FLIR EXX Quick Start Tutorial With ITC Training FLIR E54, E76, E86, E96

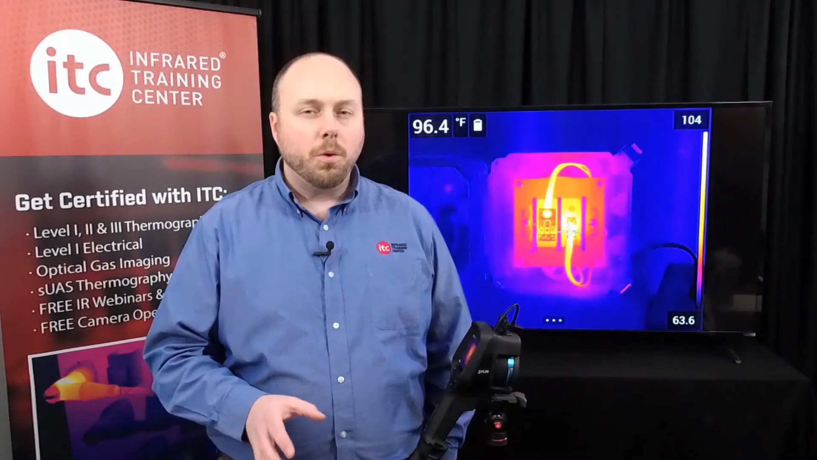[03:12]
On screen: spot 96.4°F
For the autofocus to work properly, the target should have good thermal contrast, meaning there needs to be a distinct difference between warm and cool areas on the object. With targets that are more thermally uniform,
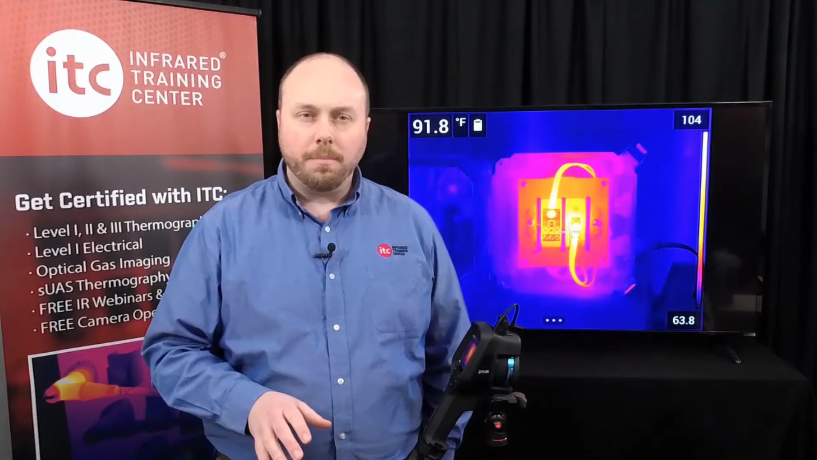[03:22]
On screen: spot 91.8°F
where there's not much of an apparent temperature difference, it might be better to use the manual focus instead. There are four different image modes available with this series of camera.
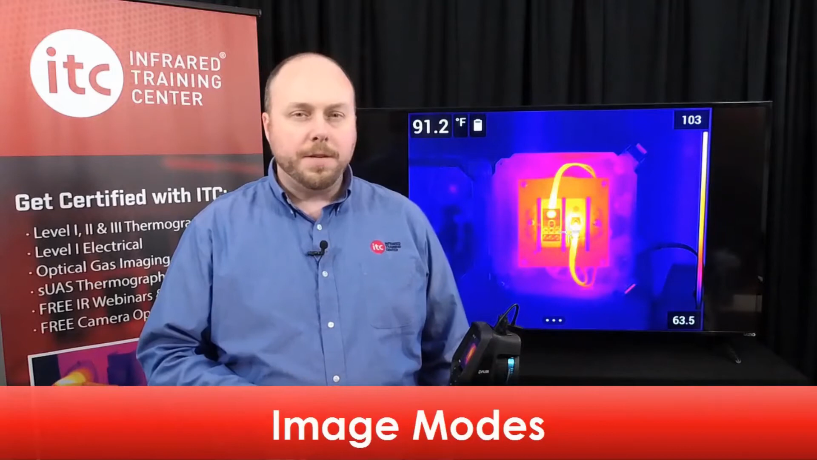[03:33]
On screen: spot 91.2°F
You can access these by either using the navigation pad or the touch screen capabilities. Open the main menu and select the image mode icon. Four options will appear, MSX, which stands for Multispectral Dynamic Imaging, Thermal Only, Picture in Picture, and Digital Camera, which displays just the visible light feed.
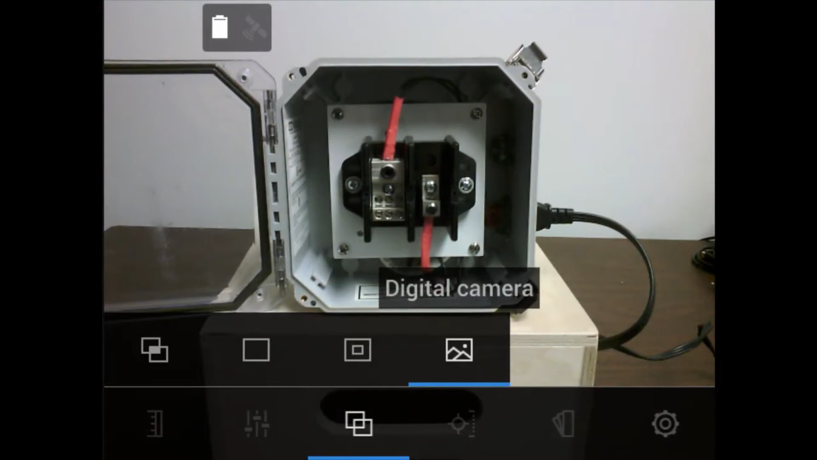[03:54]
For those of you who are new, we recommend staying in the Thermal Only mode for now,
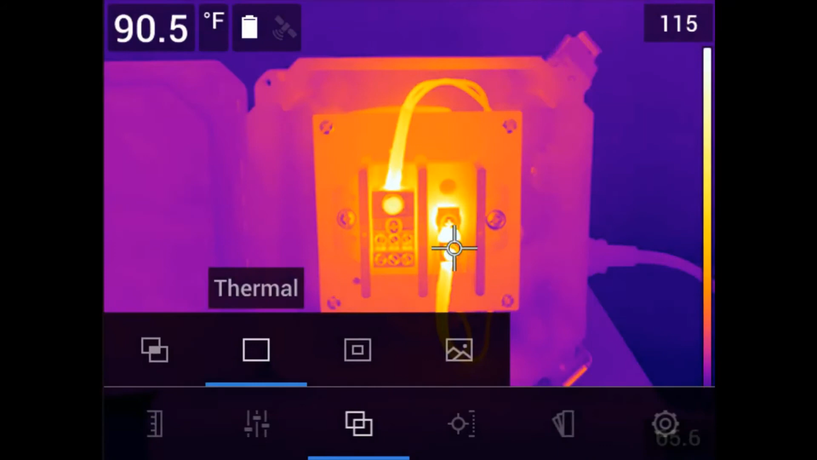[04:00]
On screen: spot 90.5°F
as this will help you better understand what's required for proper focus. You can also always change the image mode later in the software.
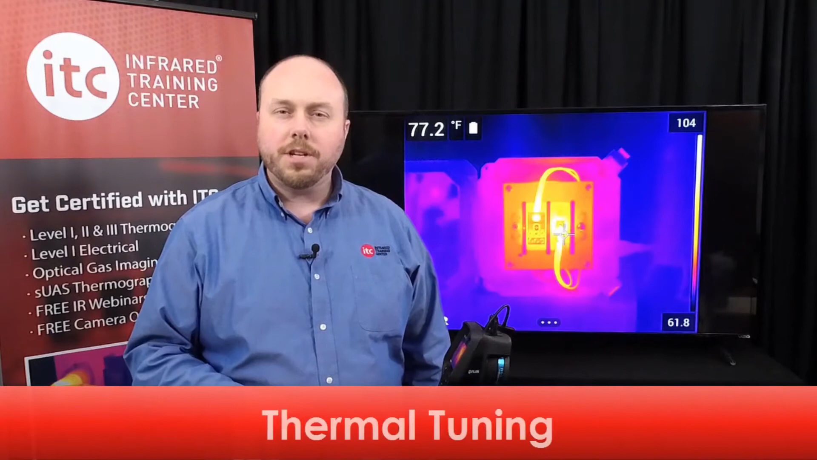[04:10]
On screen: spot 77.2°F
Thermal tuning is the process of changing the size of the temperature scale in the camera, what's known as adjusting span and level in our certification classes. Adjusting this scale modifies the brightness and contrast of your thermal image.
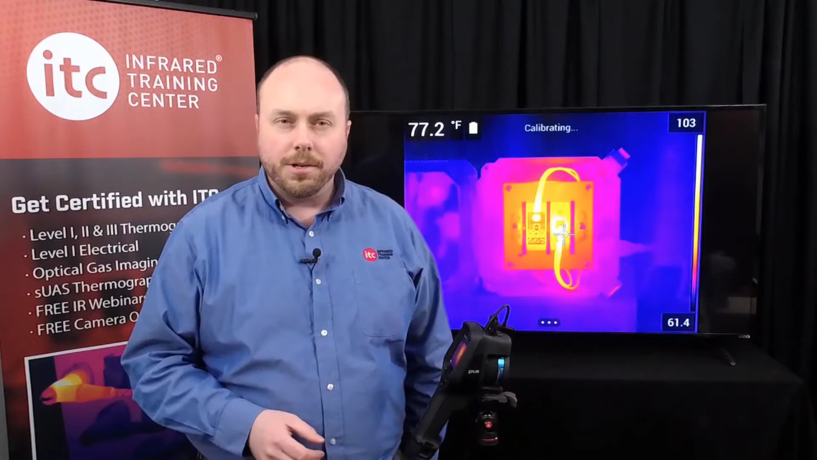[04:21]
On screen: spot 77.2°F
This allows you to highlight important areas of thermal detail.
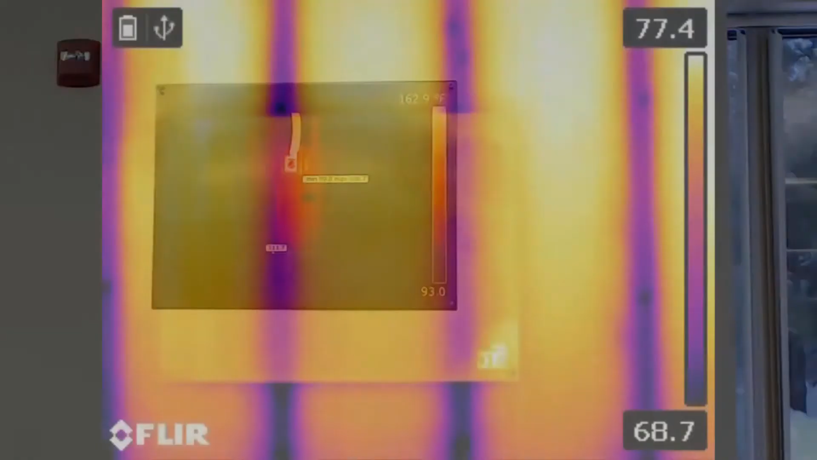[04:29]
This will automatically set the scale based on the hottest and coldest objects in the frame.
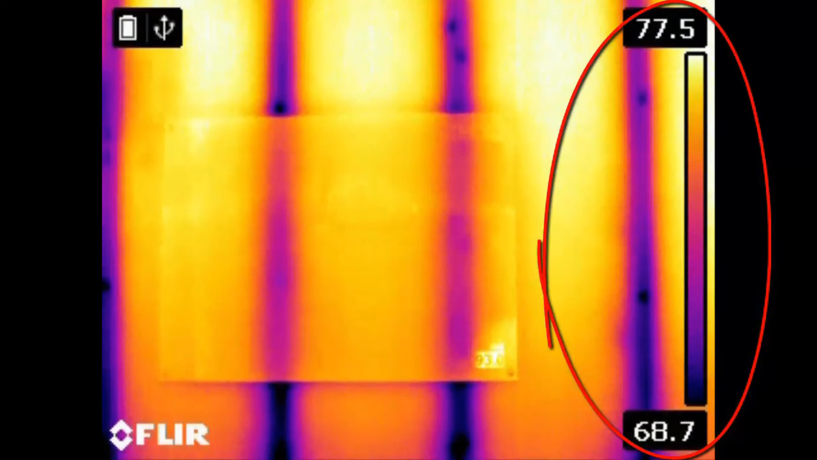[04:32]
There may be times, however, when manual adjustment is required, especially if there are extraneously hot or cold objects within the field of view.
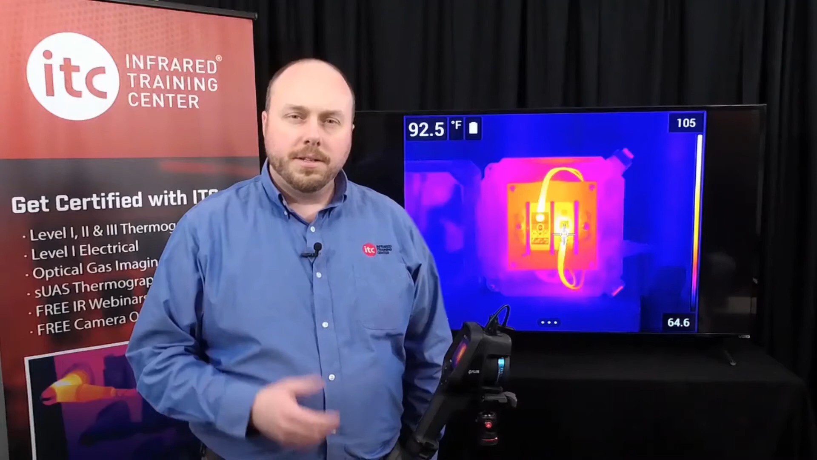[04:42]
On screen: spot 92.5°F
To manually adjust the image, go to the main menu and select the temperature scale icon located here on the main screen.
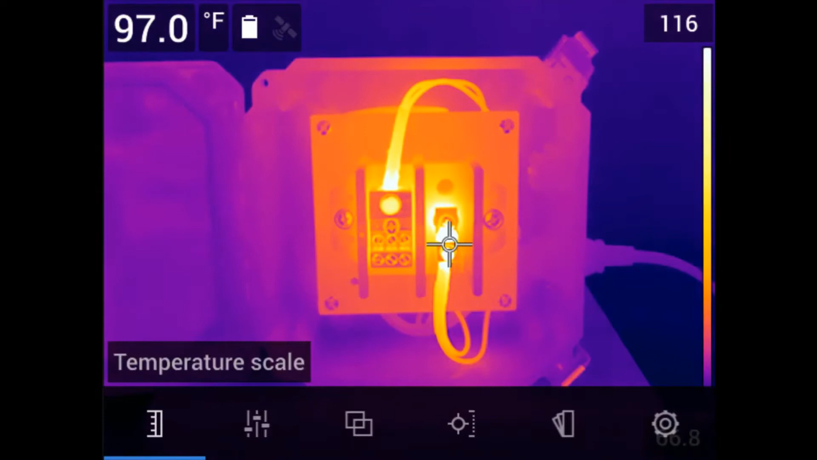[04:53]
On screen: spot 97.0°F
Pressing the center push button will display your two choices, Automatic and Manual.
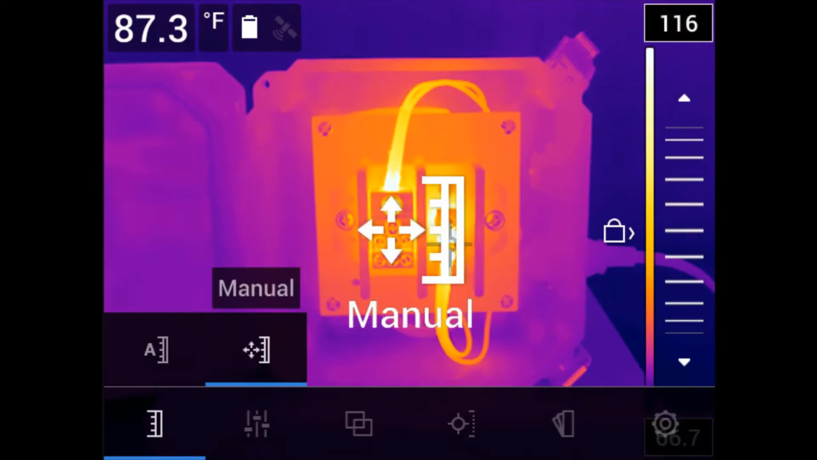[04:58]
On screen: spot 87.3°F
Selecting Manual will allow you to customize the scale settings. Press the navigation pad left or right to pick either the top or bottom number on the temperature scale. The selected number will turn blue.
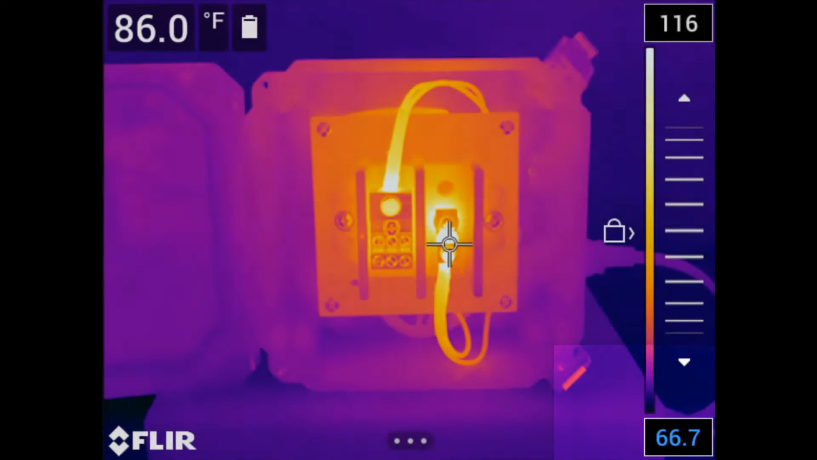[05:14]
On screen: spot 86.0°F
At this point, pushing up or down on the navigation pad will change the value of the number. Bring the numbers closer together to narrow the span and increase contrast, or push them further apart to widen the span and decrease thermal contrast.
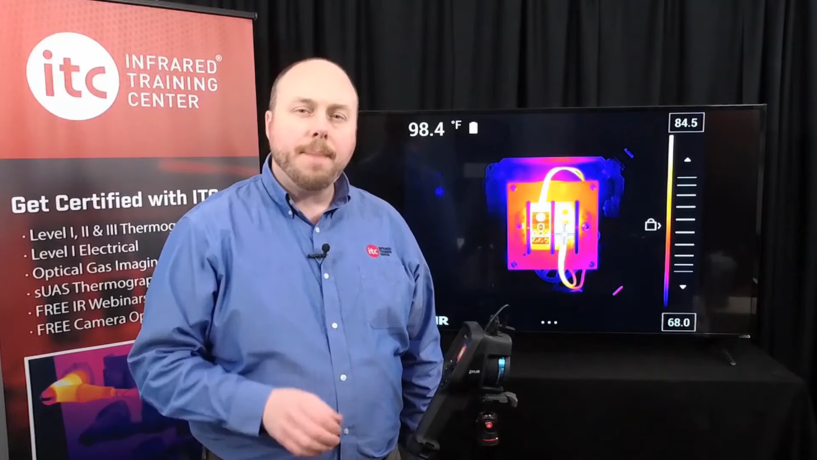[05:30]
On screen: spot 98.4°F
While in manual mode, there is also a Tap Auto Adjust option, where you can automatically change the scale just by touching the image. When neither number is selected in manual mode, pushing the navigation pad up or down changes the level of the image.
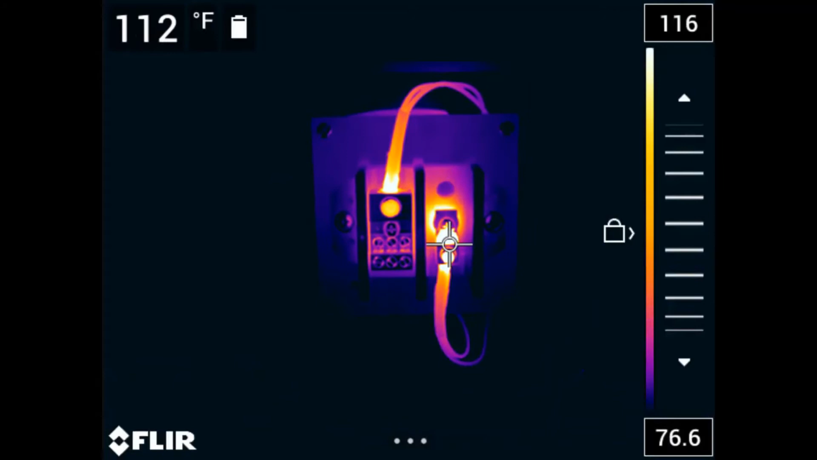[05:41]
On screen: spot 112°F
This leaves the difference between the numbers fixed, but changes the overall level of the span within the range of the camera. You can also use the touch screen features of the thermal imager to make these adjustments. Tap the number you'd like to change, and then use the slider located between the numbers, and move the value up or down depending on what's needed to improve your thermal tuning. This series of camera also offers a number of different color palettes.
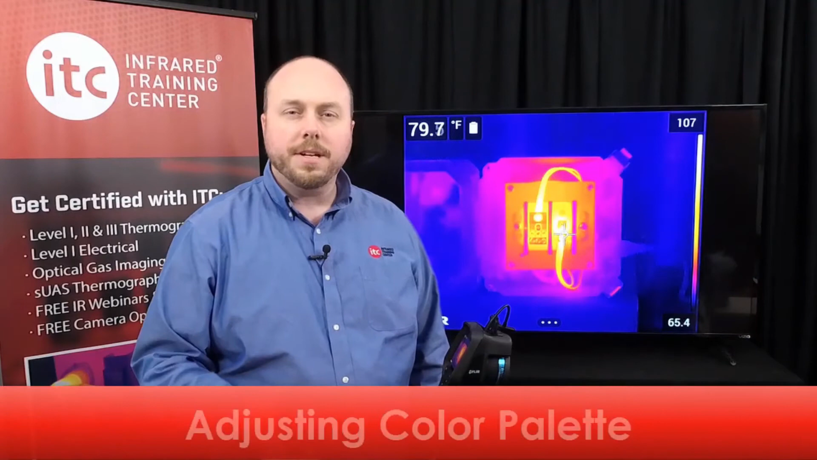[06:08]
Tap the bottom of the LCD screen, or hit the center push button to bring up the color palette menu.
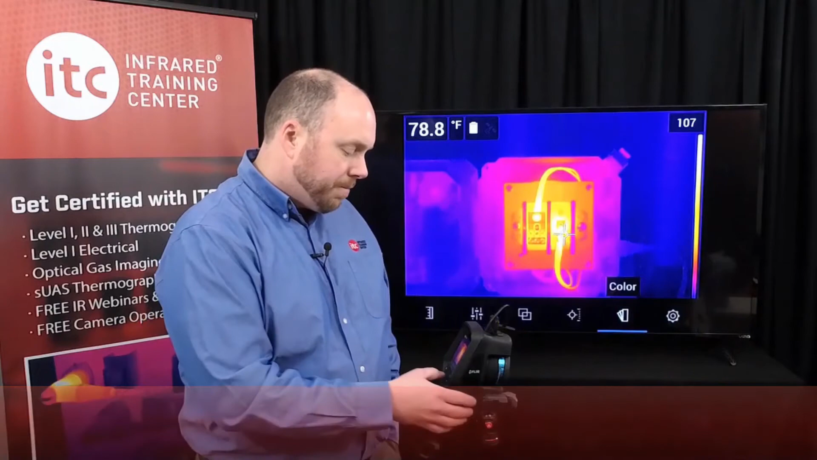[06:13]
On screen: spot 78.8°F
This will open the menu, where you'll find several different palettes that are available, plus several color alarm or isotherm settings.